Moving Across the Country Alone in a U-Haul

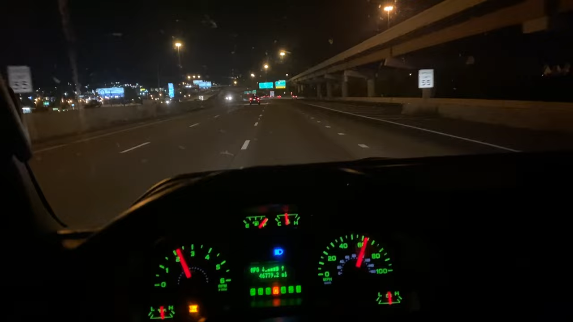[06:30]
all right so I guess I just went through Nashville I didn't really get a look at anything or even record because I was too busy um like every mile I had to either get all the way left or all the way right to exit um so it's kind of hectic but yeah just went through Nashville and uh as you can see right here we're on the way to Memphis now so hopefully we'll get there by the end of the night
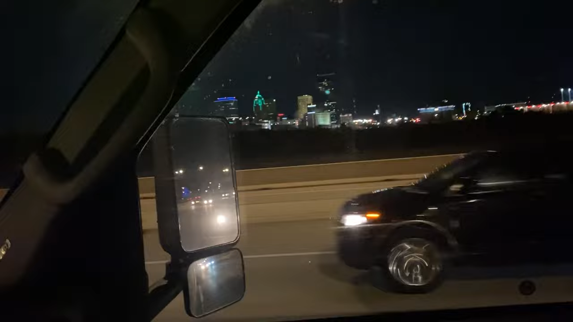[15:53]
i had no idea how big oklahoma city was it's been like these crazy four lane highways with exits everywhere like it's like new york city or something
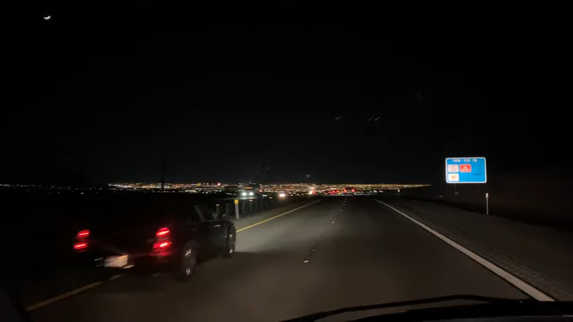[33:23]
oh my god I made it here it is you can see the strip from uh I don't know if you see on the camera but I can see the strip from up here this is all of Las Vegas wow this is a really cool feeling after four days on the road finally seeing the city that you've been driving to wow this is a crazy view